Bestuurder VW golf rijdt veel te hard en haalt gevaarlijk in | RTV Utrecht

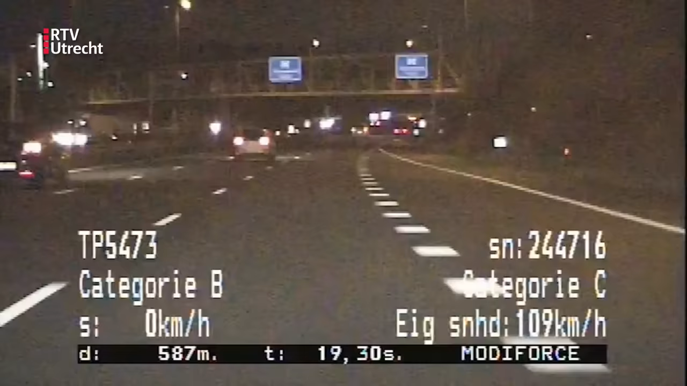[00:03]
Op de A27 bij Utrecht richting Hilversum zit de verkeerspolitie achter een zilvergrijze Volkswagen Golf. De maximumsnelheid is hier 100. De bestuurder van de golf lijkt dat een beetje langzaam te vinden en rijdt inmiddels boven de 140. De politie is een snelheidsmeting gestart, want meten is weten. De meting komt uit op een gemiddelde van 127. Inmiddels is de maximumsnelheid 90 in plaats van 100. Het wordt aangegeven op de matrixborden boven de weg. Maar de golf trekt zich daar niks van aan en blijft hard rijden.